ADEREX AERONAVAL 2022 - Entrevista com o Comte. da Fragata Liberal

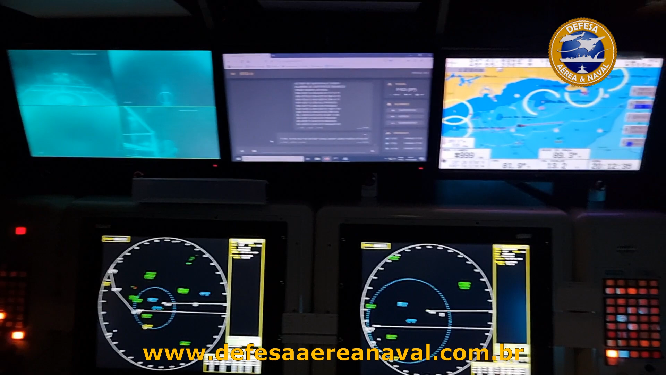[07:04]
O navio ele tem capacidade de se opor,
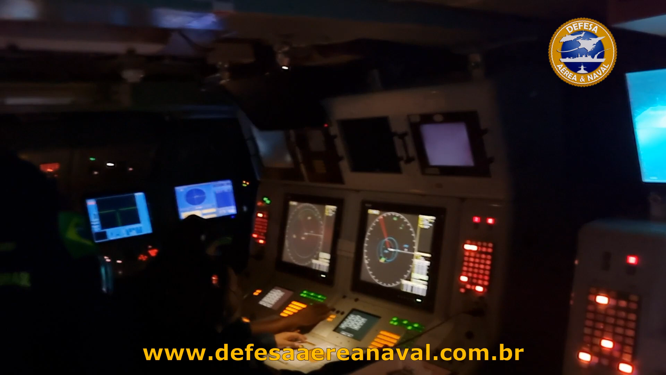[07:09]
de se contrapor a ameaças nos ambientes aéreo, superfície, submarino, e ainda também tem capacidade de conduzir ações de guerra eletrônica e ações de guerra cibernética, a modalidade de proteção. O Centro de Operações de Combate ele funciona basicamente dividido por ambientes. Nós temos um oficial no ambiente da superfície,
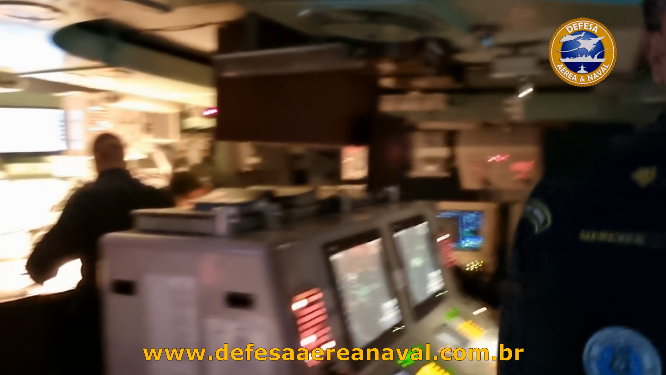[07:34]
ou seja, ele faz toda a compilação do quadro tático de superfície,
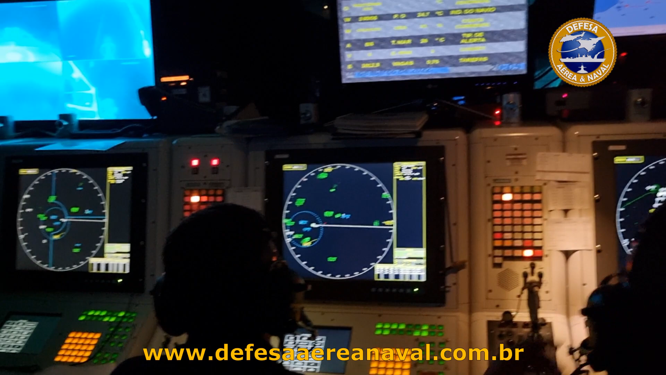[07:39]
os contatos disponíveis, né, as informações sobre esses contatos.
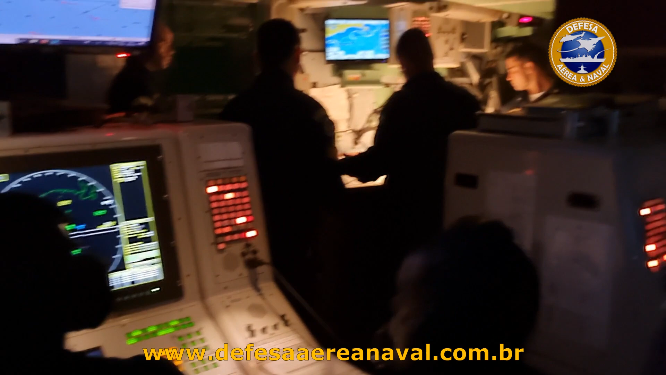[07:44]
Temos o oficial da guerra antiaérea,
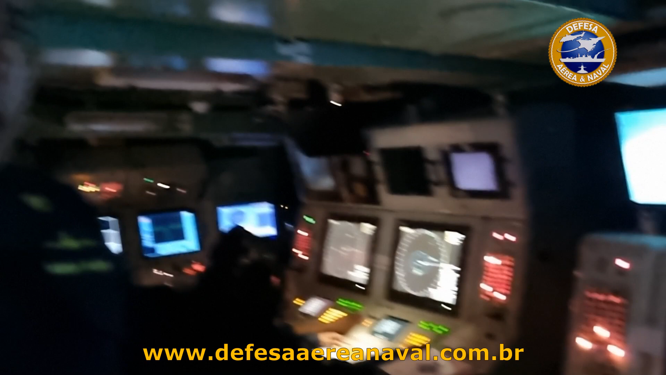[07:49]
que é o oficial responsável pela compilação do quadro tático aéreo.
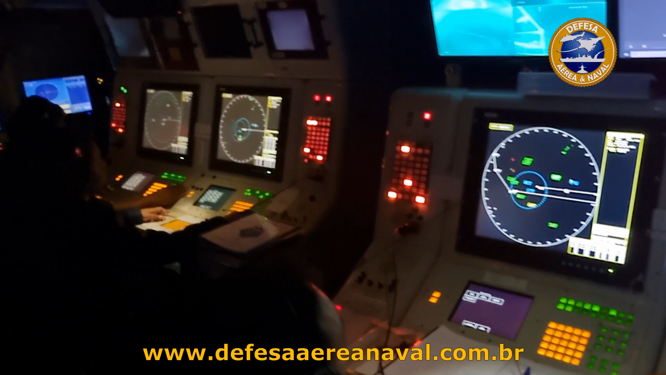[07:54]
Temos também o oficial de guerra antissubmarino, que é o oficial responsável pela compilação do quadro tático no ambiente submarino e com seu emprego do armamento. E temos um oficial de guerra eletrônica, que acumula, né, as duas funções com a guerra antiaérea também, é o mesmo oficial.
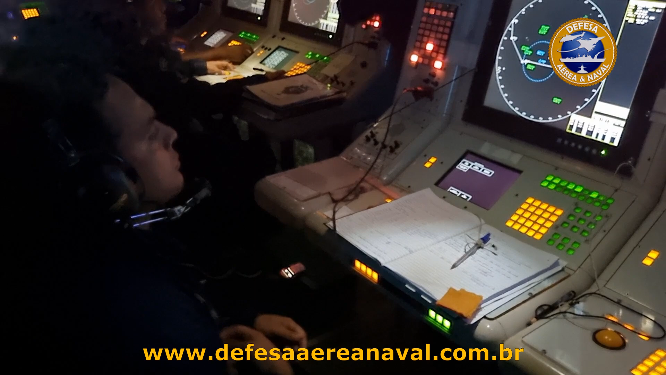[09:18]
todos esses componentes do COC, eles trabalham de forma integrada e coordenada. E todos sob a supervisão de um oficial mais antigo, normalmente um capitão-tenente ou um capitão de corveta, que exerce o serviço de avaliador.
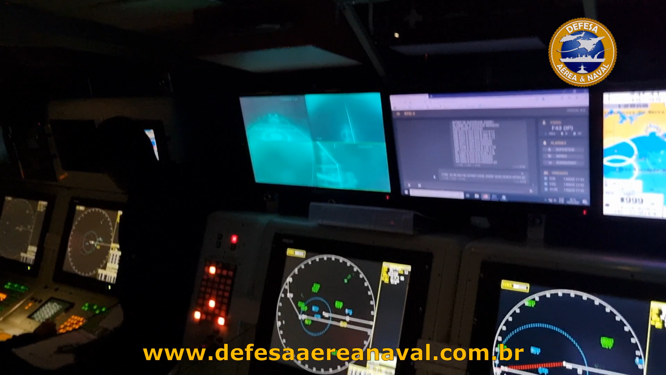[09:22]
O serviço de avaliador é um serviço em que esse oficial ele vai filtrar as informações mais importantes,